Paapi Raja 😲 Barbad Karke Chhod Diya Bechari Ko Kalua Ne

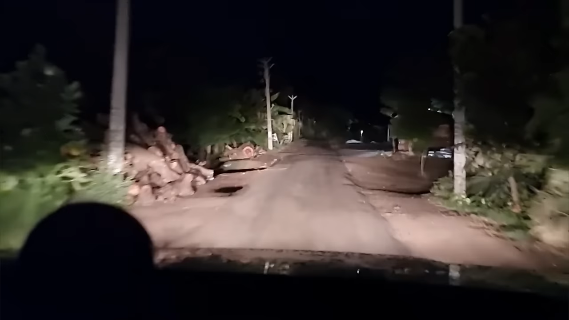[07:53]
और यहां के पिपुल्स भी अच्छे हैं बट रोड का इधर � पहुत प्रोबलम है पतले पतले रोड है